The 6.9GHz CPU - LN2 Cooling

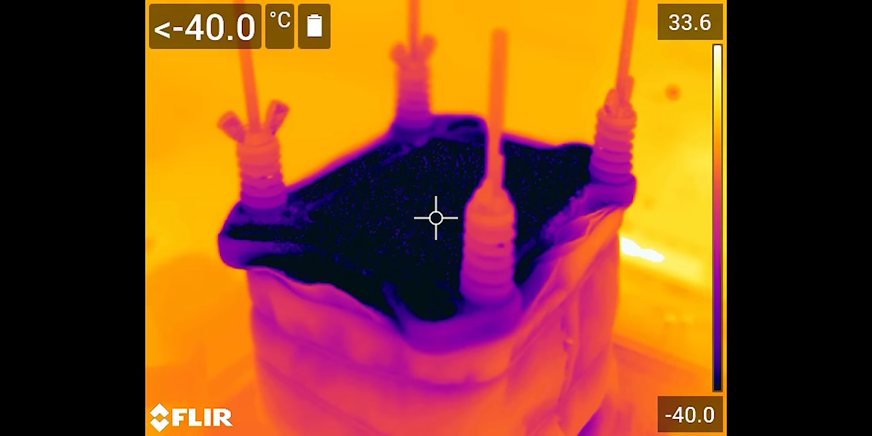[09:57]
Yeah. It's just completely black. This can't read below minus 40 degrees Celsius. Is there any hotspots on the board?
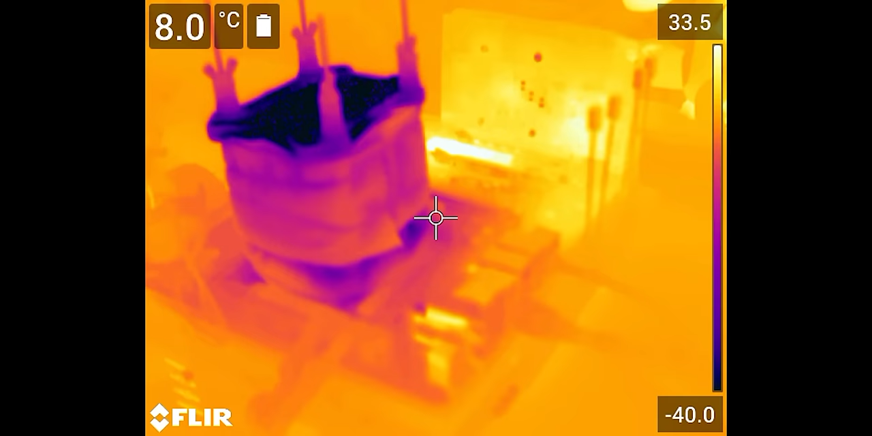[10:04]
On screen: spot 8.0°C
It's having a lot of trouble with a thing that's that cold around here. It's confused.
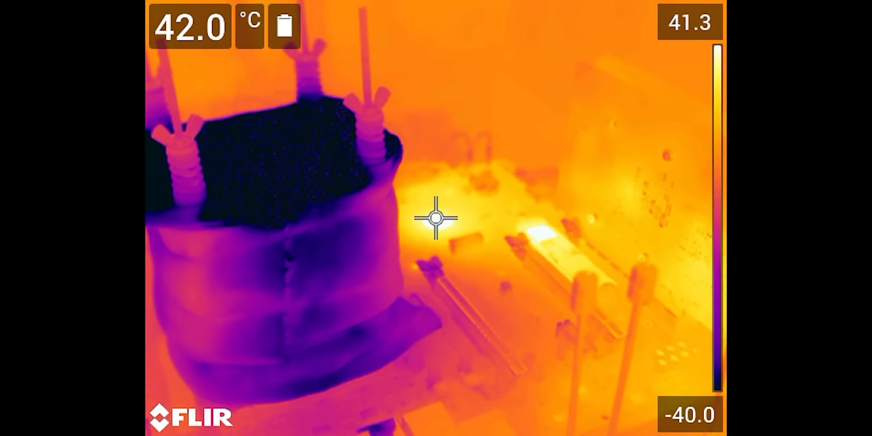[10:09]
On screen: spot 42.0°C
Chipset's at 40 degrees. SSD's at 47.